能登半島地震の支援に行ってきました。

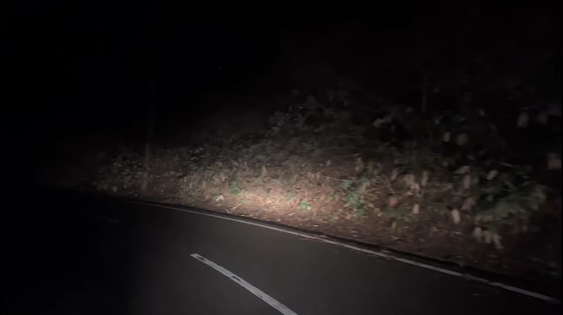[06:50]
あれなんですよ見てくださいこのインディージョーンズみたいなすごい道なんですけど俺らが物資届けた10分後に震度6弱の地震来たっていうもうこれもしかしたらね俺らもね命を落としちゃったかもしれなかったですね